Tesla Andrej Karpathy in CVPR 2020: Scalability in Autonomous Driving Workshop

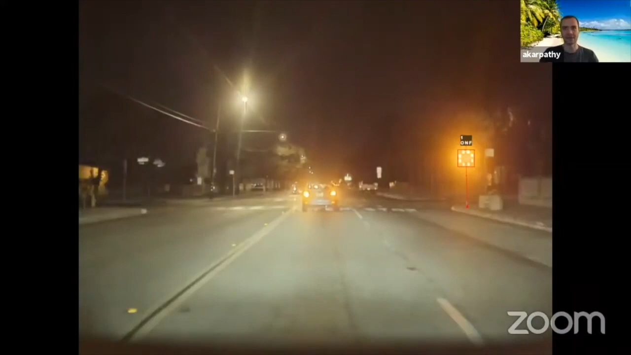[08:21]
They can have these flashing lights associated with them. They can be held by a person or on top of a pole.